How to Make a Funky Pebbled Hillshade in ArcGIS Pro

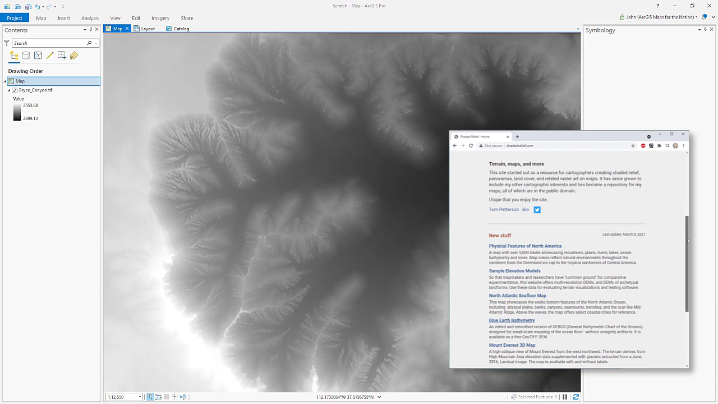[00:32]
Here is a digital elevation model of Bryce Canyon National Park, a beautiful place. It's actually provided by Tom Patterson as one of his set of archetypal digital elevation models to help researchers, terrain enthusiasts, hillshade weirdos,
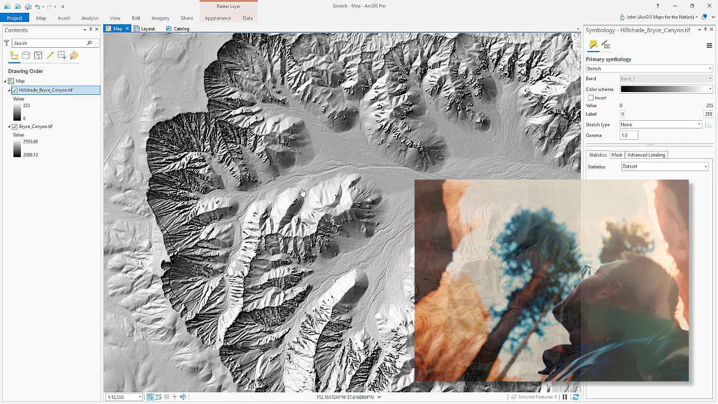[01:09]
traditional hillshade on this without changing any of the inputs. Just default hillshade. Seriously beautiful stuff, by the way. Default hillshade is great. Seriously. I've hiked down this with my father many years ago, and it was great.
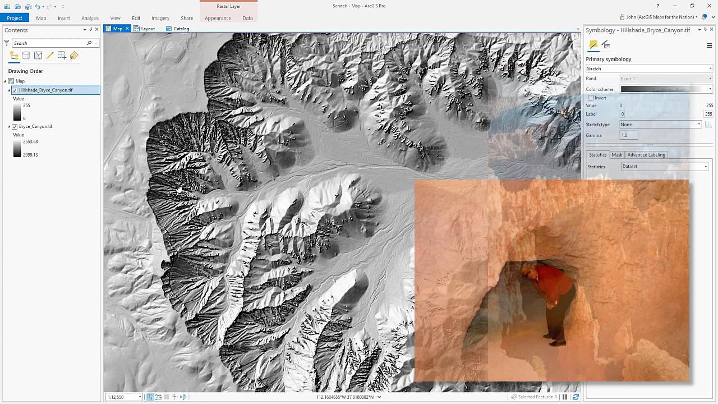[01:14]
Hoodoos, these amazing, bizarre geologic stacks, little weird towers, look like statues almost. Check it out if you haven't. So here is our hill shade. By default, of course, we've got white painting in the light-facing side of slopes and then transitioning to fully black to represent the fully shaded algorithmically determined to be fully shaded. And this is using stretch because it's just got a single band, but let's see what's available to us.
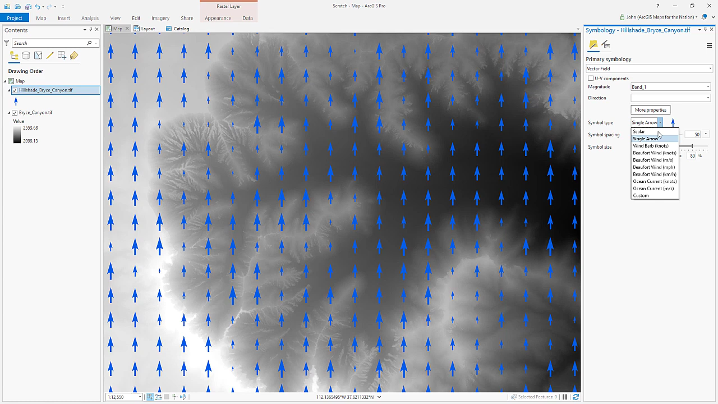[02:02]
Now vector field is a technique used by people who want to show flows and currents, typically meteorological applications, people showing wind speed and wind direction and ocean currents and that sort of thing. You can get a sense for what it's meant to be used for by looking at the symbol type drop list. We'll just keep it a single simple arrow. And we have an option here, it can shrink down to 0% of its symbol size, all the way up to 100% of its symbol size. Now the symbol spacing just means how resolved you want this array of symbols to become.
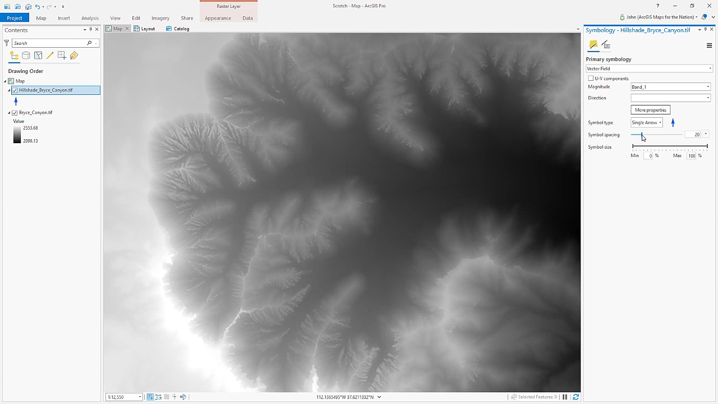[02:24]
And the smaller the symbol spacing, the finer the grid that's rendered for you. Pretty interesting. I'll set it to 10. So now they're 10 pixels apart from each other.
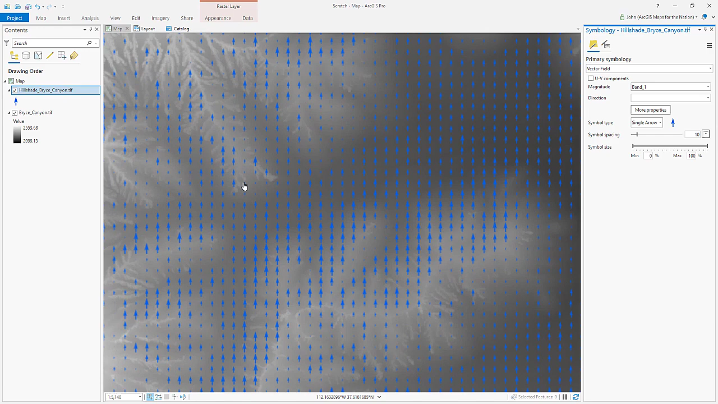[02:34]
And the neat thing about this is when I zoom in, it re-renders it at my view extents 10 pixel range.
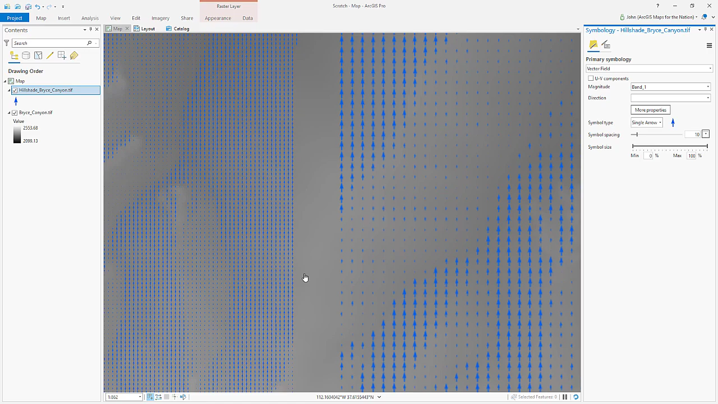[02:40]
So it's happy to re-render and re-draw, which is wonderful. I don't have to recalculate this every time I've changed my perspective. Now, what am I seeing? I'm seeing large symbols in,
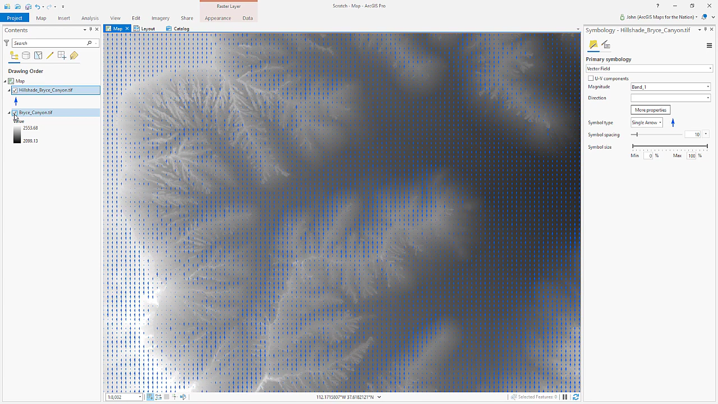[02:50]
let me get rid of this underlying, seeing large symbols in areas of high value, which is the sunlit side.